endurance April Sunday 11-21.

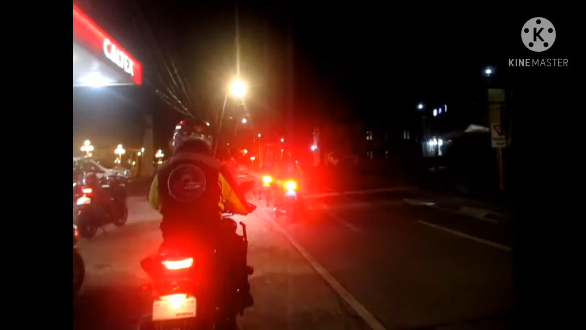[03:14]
Hinihintay na namin yung oras, 4 AM yun, mag-aalis na kami. Naghintay lang kami sa hudyat ng isang traffic marshal.
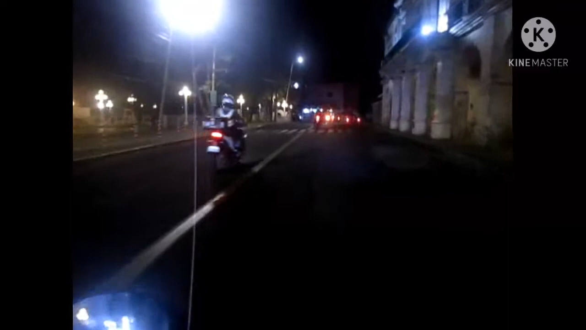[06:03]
Guys. Ayan. Okay. Ayan na. Malakas yung iba eh. Birit na birit talaga.
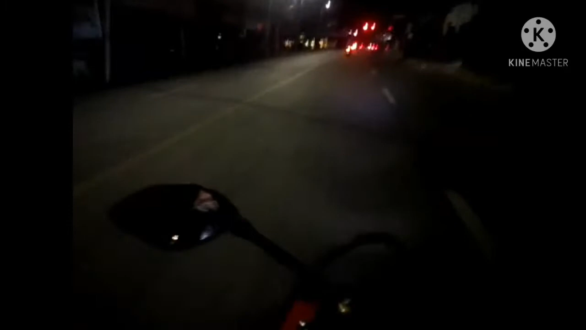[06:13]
Sarti pa lang. Piga na. Muna kaya pag
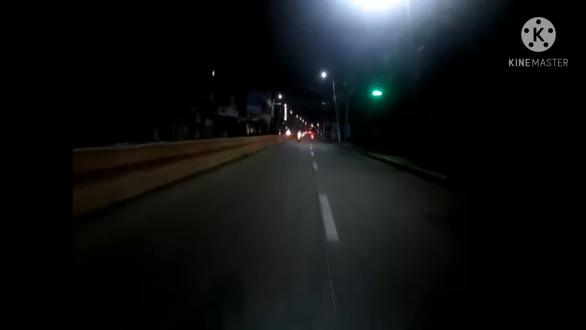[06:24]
tutok ng araw, sigurado papalo ito ng 130-120 yung takbo nila.